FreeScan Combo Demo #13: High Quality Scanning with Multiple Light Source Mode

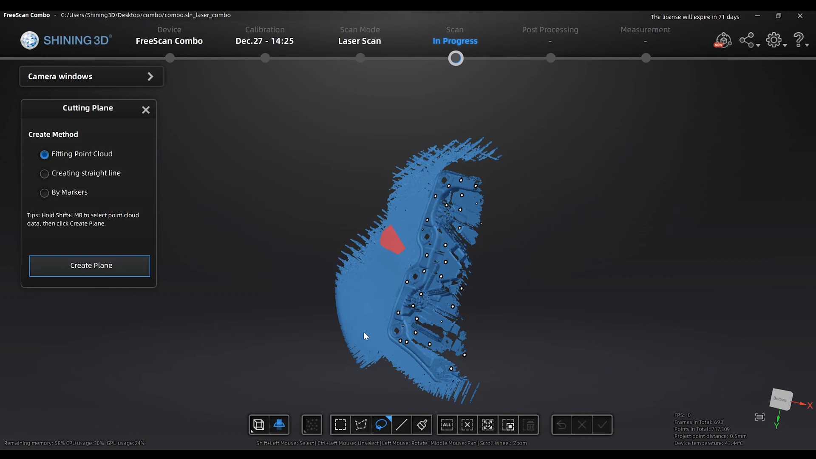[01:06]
So, let's go to the top. It's basically a smooth blue leather one, which makes the difference to the front.
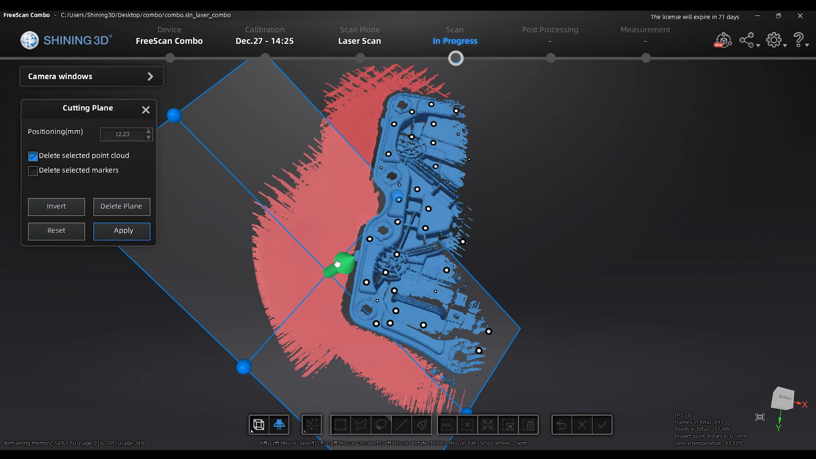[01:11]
It's cut off with a little wall as it is.